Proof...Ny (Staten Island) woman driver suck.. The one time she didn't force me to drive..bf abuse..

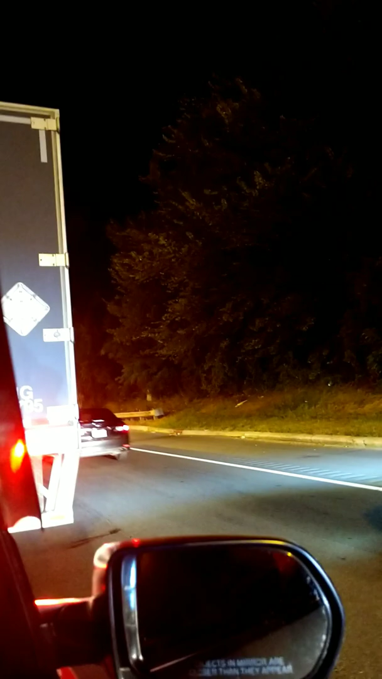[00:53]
It's not Jersey. It's not another Jersey plate. Shit. No, that you can't see it anyways, haha. That's another, that's a New York plate that they're doing that. And yep, New York plate, and you got the bumper thing on it. Can't see.
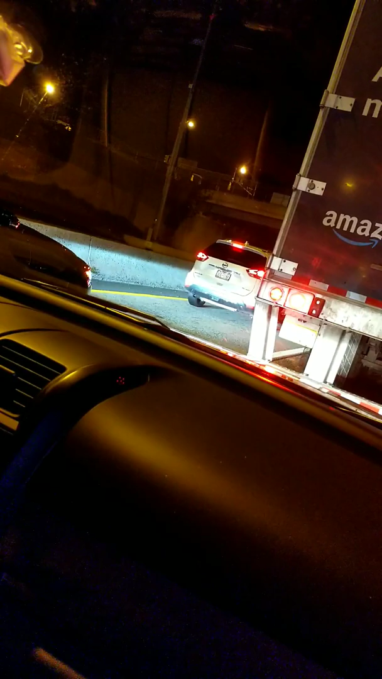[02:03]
He probably doesn't want to be recorded. Fuck him. Oh, party bus. Party bus. Yay, party bus.
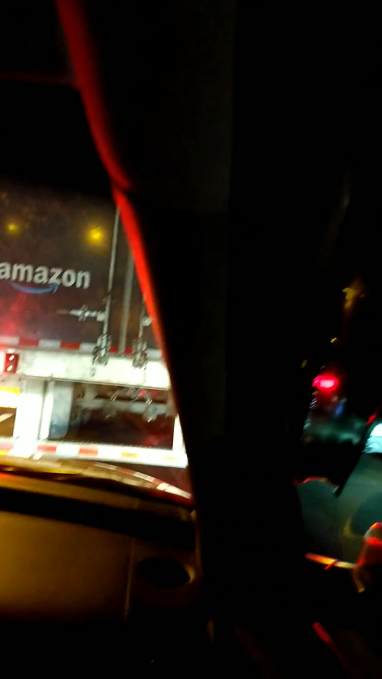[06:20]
Why you put down, I was gonna smoke a cigarette. No. It's like New York car, yeah. That's where we're going. New York. And they're all going forward. They're all going on this lane and they're all moving.